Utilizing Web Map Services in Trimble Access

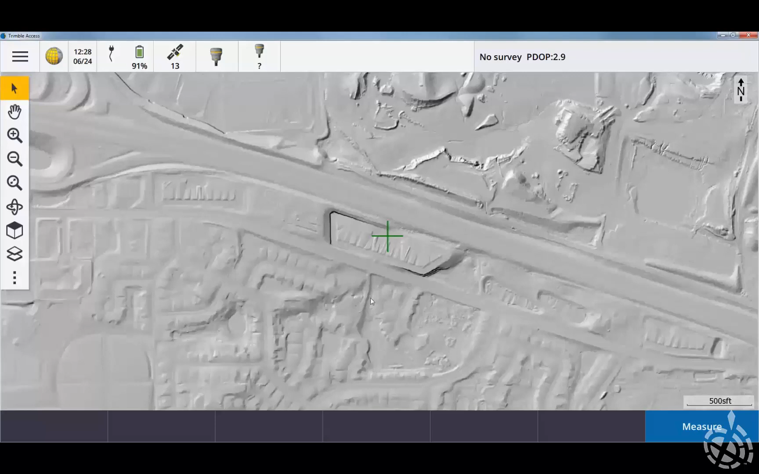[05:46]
I can go in there and load in whatever whatever I want on top of that.